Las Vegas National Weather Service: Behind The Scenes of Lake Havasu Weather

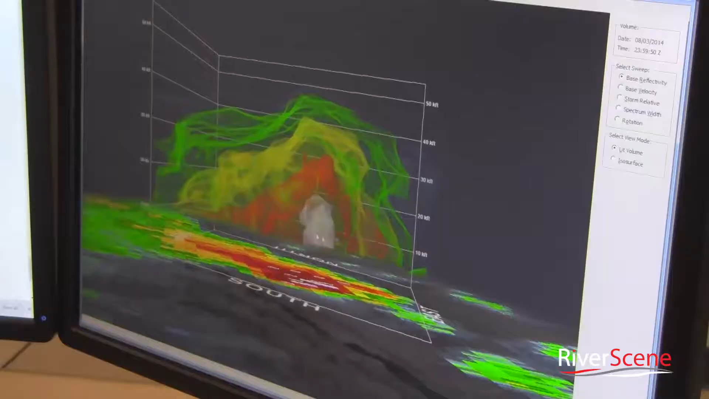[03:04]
And if we flip over to the velocity product from the radar, we can actually see that there's actually rotation going on within this storm.